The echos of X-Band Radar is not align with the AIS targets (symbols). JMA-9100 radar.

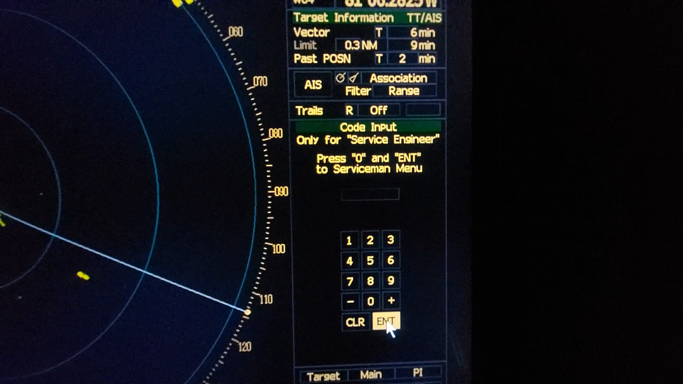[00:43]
On the main display you can see the bottom main. By the left click on the mouse, press and keep for at least 3 seconds. So you will see the next menu. Press 0 and enter to serviceman menu. Press 0 and enter.
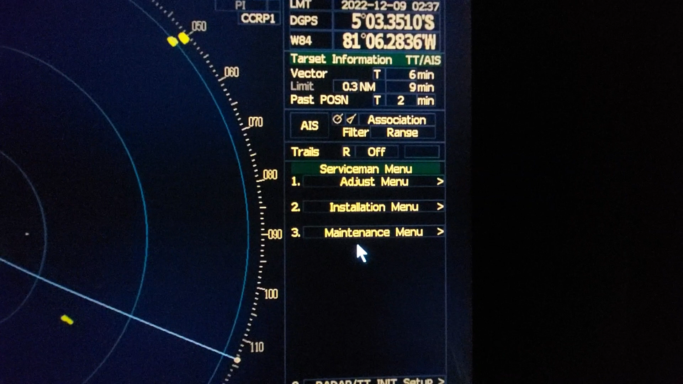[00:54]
And now you need to go and open adjust menu. In adjust menu, the second bearing adjustment now is 60 degrees.
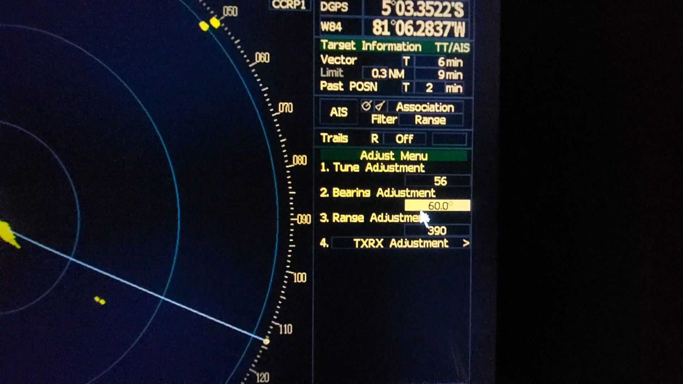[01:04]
So, and you need to adjust up and down, increase or decrease, up to synchronize your AIS and echo. So, now we will press 50 degrees. And you will see.
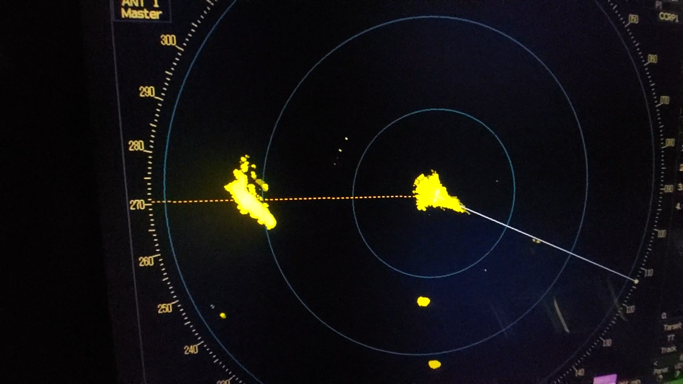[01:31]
You see that echo is jump to AIS symbol. Now is synchronized. Now is a lie.